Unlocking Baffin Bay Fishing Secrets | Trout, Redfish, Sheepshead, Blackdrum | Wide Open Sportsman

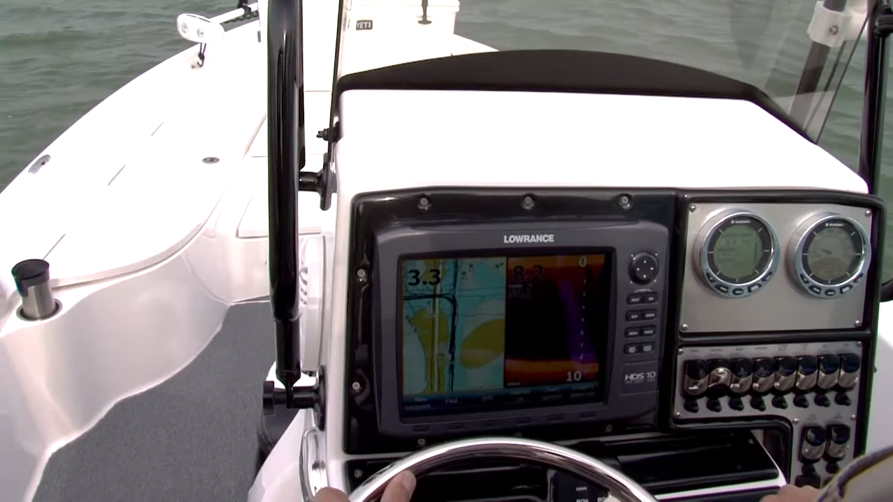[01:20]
Yeah, we've got a lot of technology working on our boat. This is a brand new Blue Wave Pure Bay 24 foot. The electronics that we're looking at here is a Lowrance 10 inch with structure scan.
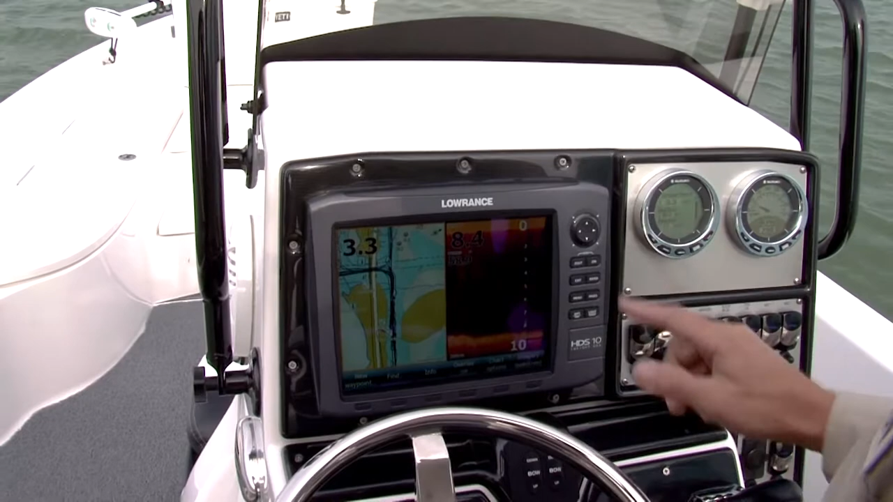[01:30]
You've got the ability to change these pages just whenever you really want to.
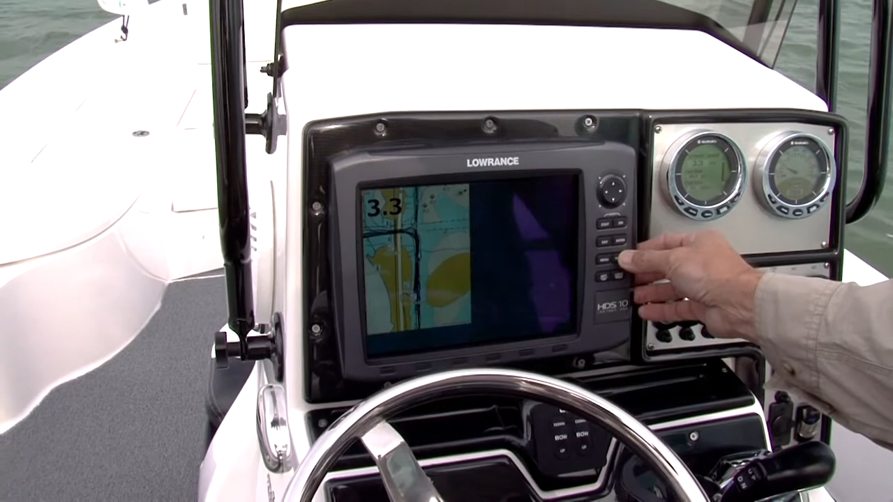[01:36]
You can come down and split the screen. You can split it different ways.
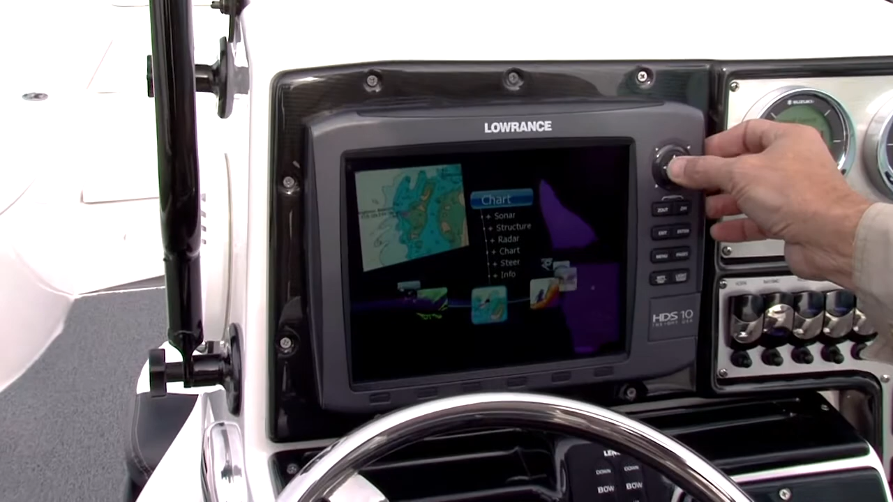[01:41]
You can use the chart full screen. You can come down and move across. You can use sonar, traditional pattern.
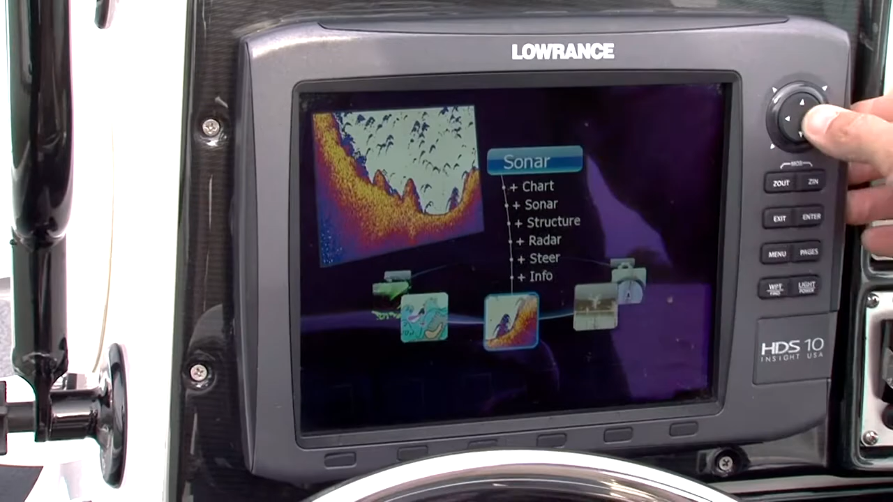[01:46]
You can use the structure scan and put some versions of one and the other together.